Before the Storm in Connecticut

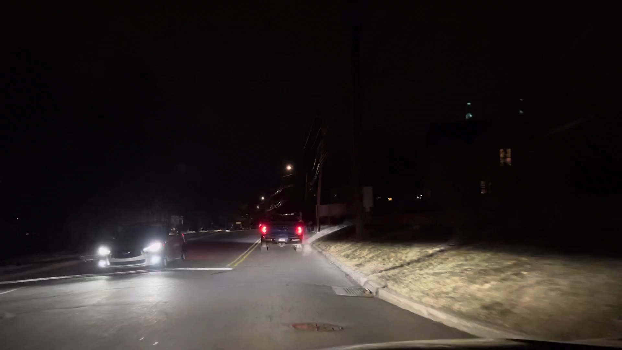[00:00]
Welcome back. Welcome back. This is the time before the storm. As you can see, I'm getting ready for the snow.